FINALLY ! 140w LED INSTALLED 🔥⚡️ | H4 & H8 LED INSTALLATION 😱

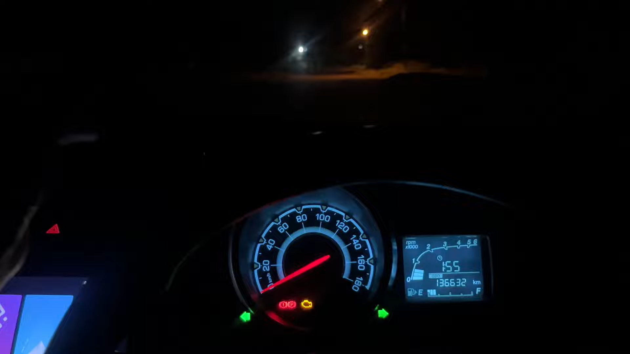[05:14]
अब इसका रिस्पॉंस चेक आउट करेंगे क्या रिस्पॉंस आ रहा है अभी रात के दाएं चलो इसका सबसे पहले
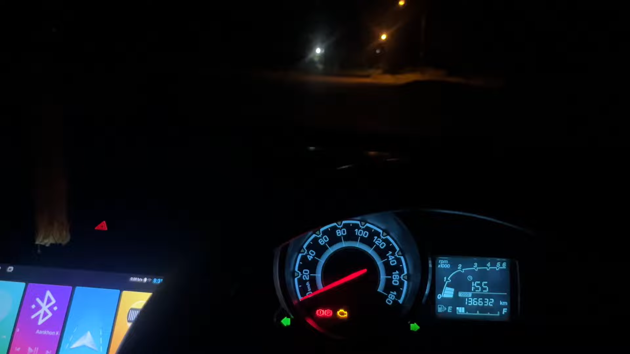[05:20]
हैं अच्छा परफॉर्म
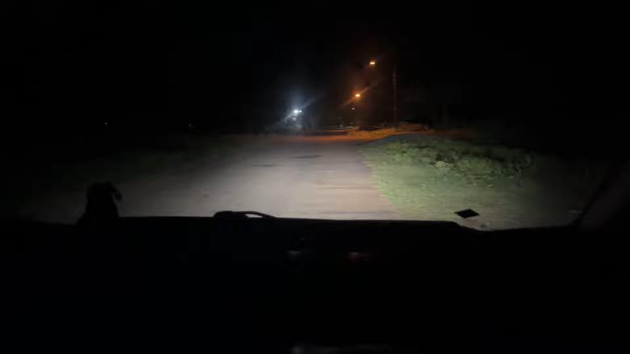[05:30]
कर रहा है तो बहुत आप यह जो है अपने गाड़ी के प्रजेक्टर साख इतना अच्छा परफॉर्म करेंगा अब यह करते हैं इसका हाई विम किब्म ऊए हाई रात करते हैं हाई और तर्फॉर्म क्याक करते हैं आपना फॉग यह बंदे
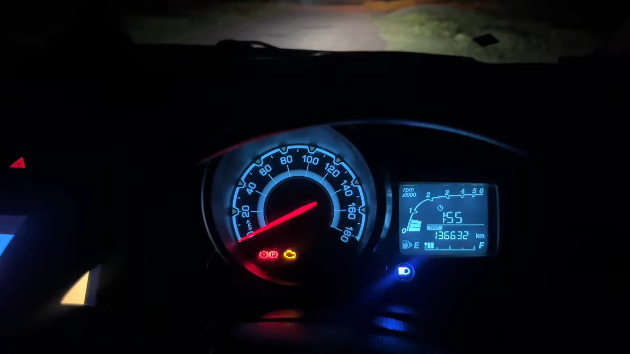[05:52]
करने के बाद में चीज काफी ज़्यादा अच्छा लेना चाहते हो काफी अच्छा लेडिया तो यह क्या करता हूं इसको मैं आपको बाहर से दिखाता हूं कि यह बाहर से एक्चल में कैसा करने के रिस्पॉंस कर रहा है आप
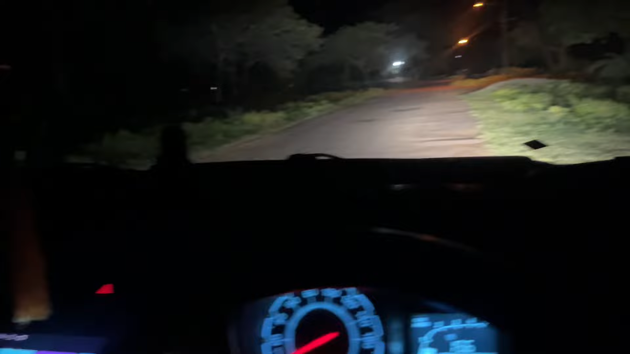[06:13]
तो यह यह जो थो यह दो आना देख सकते हैं आपे हैडलाइट ही भी में चाट और फॉग यम भी यह
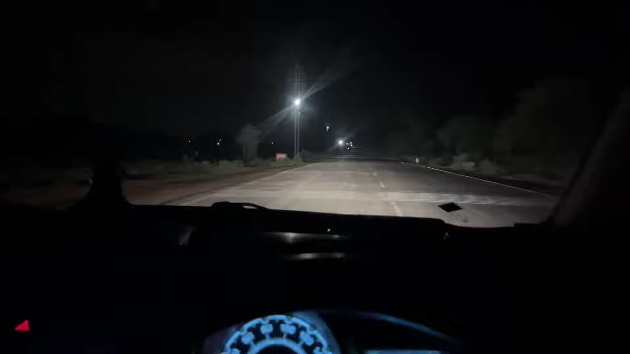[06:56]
बिल्कुल भी नहीं कि कहीं पर यह रोट छोड़ रहा हुआ और है और है दूप्य इसको रिस्पॉंस काफी जाथ अच्छा है अब समाझ़ा कि दोनों से मैं लगा हुआ है और फ्लाइट में और इसको रिस्पॉंस अपने साम